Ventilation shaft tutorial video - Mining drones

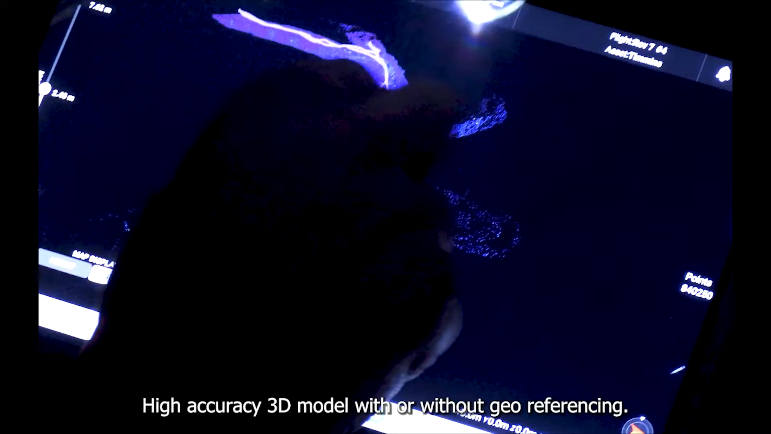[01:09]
High-accuracy 3D model — with or without geo-referencing.
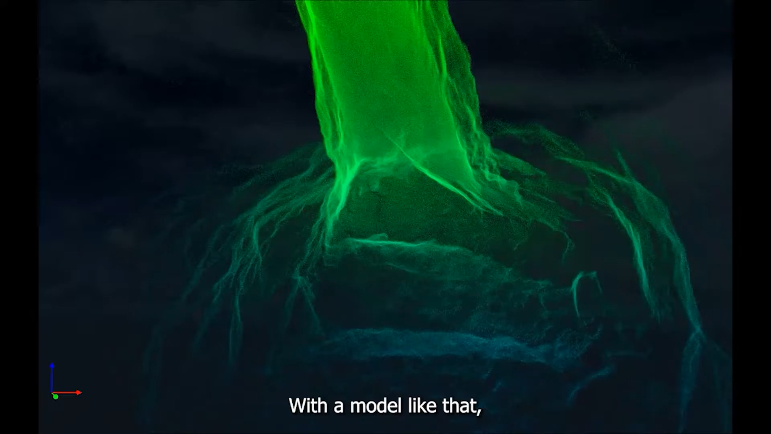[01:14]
With a model like that, you will be able to compare the shape of the shaft year after year to detect any deformations.
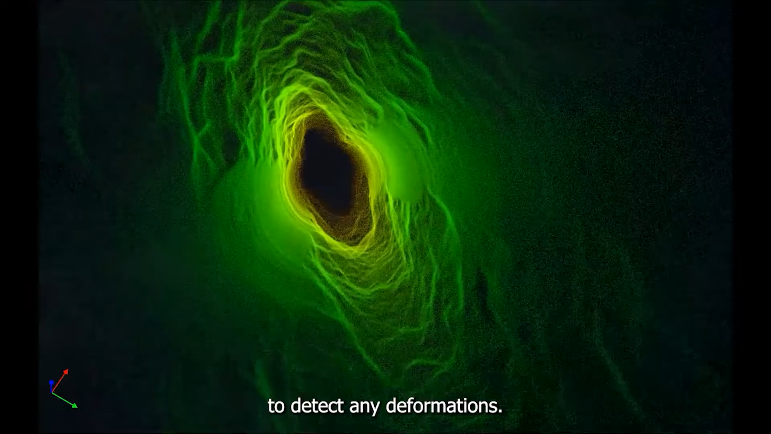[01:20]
Regardless of your objective, there are risks when inspecting a ventilation shaft.
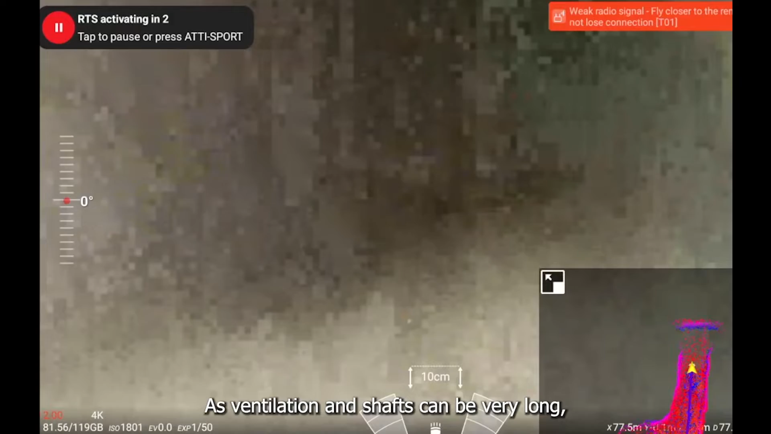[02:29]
As ventilation shafts can be very long, there is a risk of losing the signal in them.